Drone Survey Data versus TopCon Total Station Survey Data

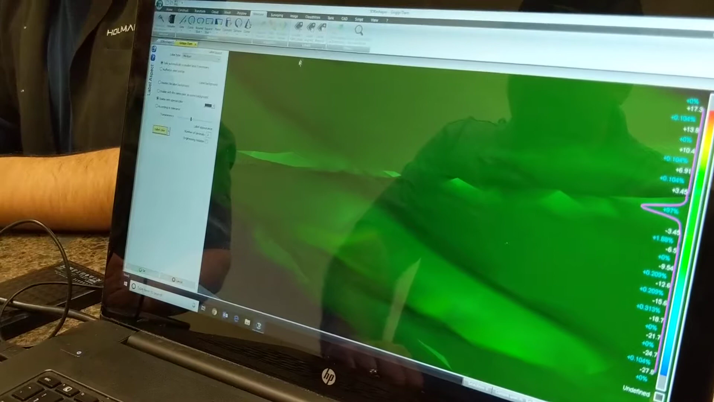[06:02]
Do I need to change the coordinate system or the network system that's going to be on? I can just click on it, and it shows me the comparison, X, Y, and Z, between that surface taken from the GPS versus the surface taken from the drone.
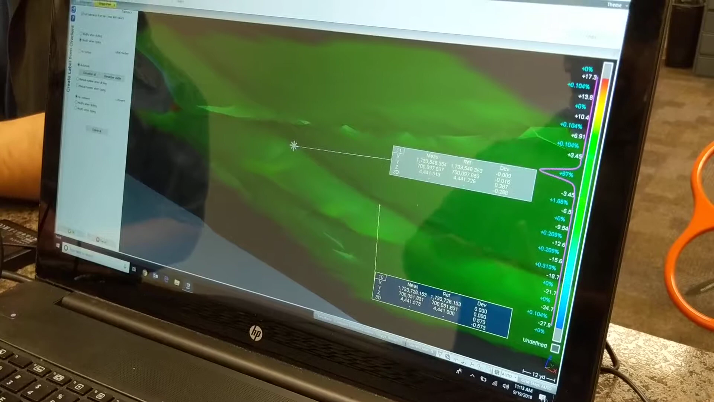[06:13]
So half a foot or .573 on this one? Now again, because I'm taking some arbitrary points to the GPS, and this is far more detailed, I'm not going to hit the exact same point as the GPS.
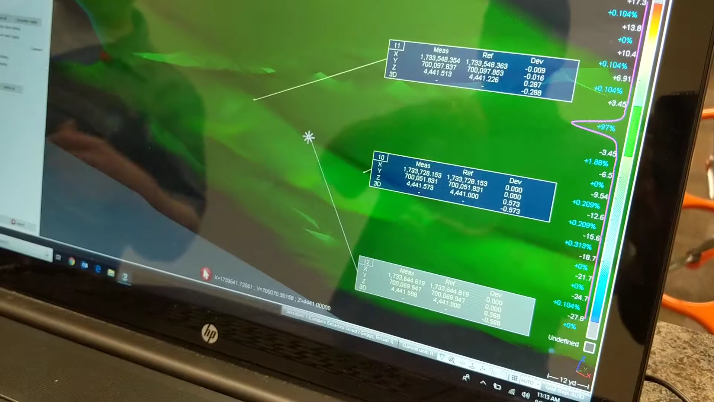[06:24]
Yeah. So what I actually want to do next is find a way to do this, where I can take his point data and compare it directly to my surface and see actually how accurate it is.
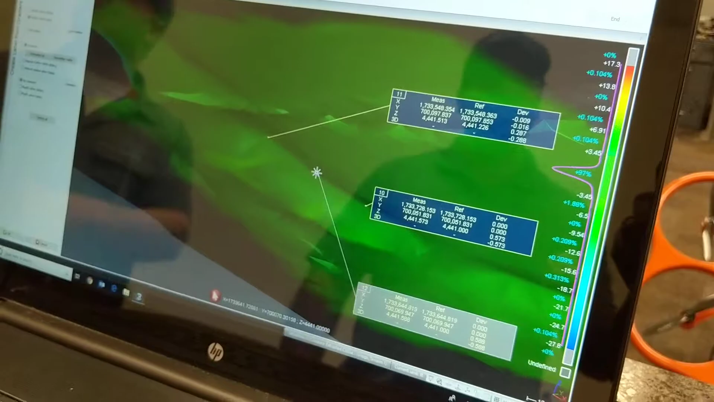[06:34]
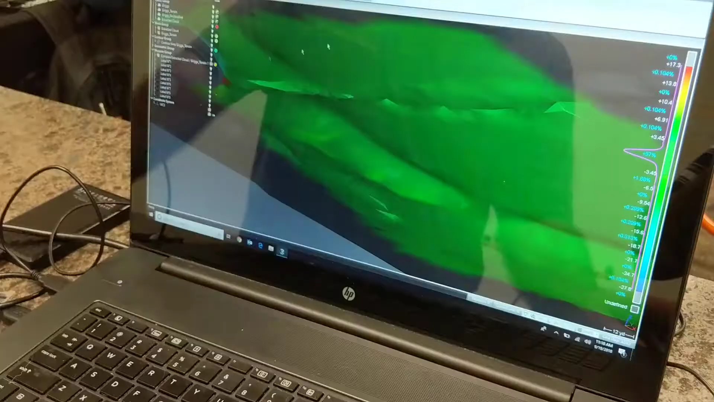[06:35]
So this is where I got this kind of comparison. You can see that they're just points. So in between here there's no data, so it's interpolating between the points. So it's not giving me a true accuracy apples to apples. Yeah, the datums are off. They're not the same. You could mesh them.
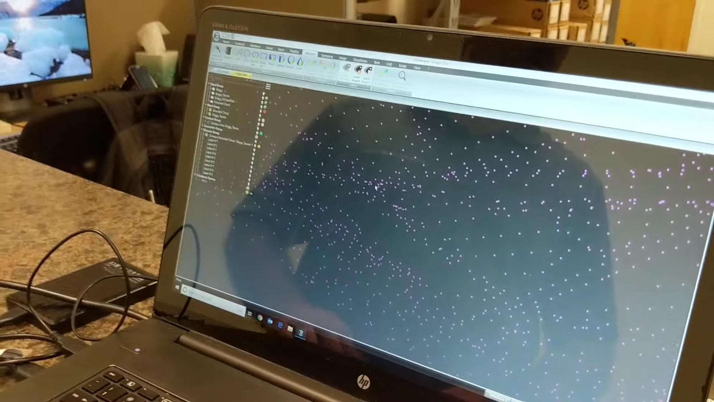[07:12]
So what I want to do is I want to take these points and directly compare them to my surface, but I haven't figured out how to do that yet. Okay. So we can see the accuracy is pretty good.
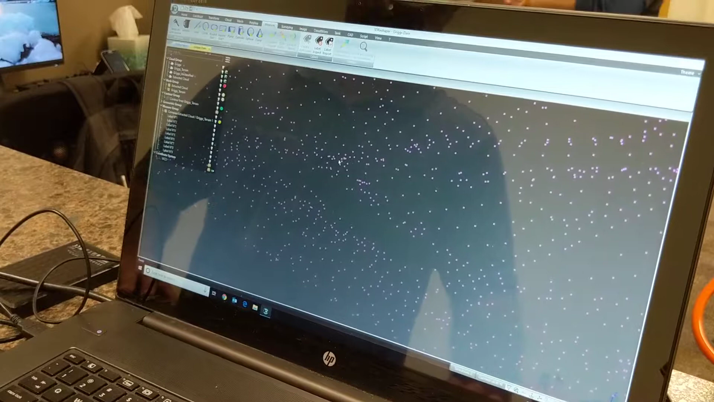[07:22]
I mean, for some of those points I was getting close to that area that you were looking for. Sure. I'm a little concerned that maybe a little too tight for something like this where we might have to take a look at the Leica drone to get that extra level of accuracy. Interesting.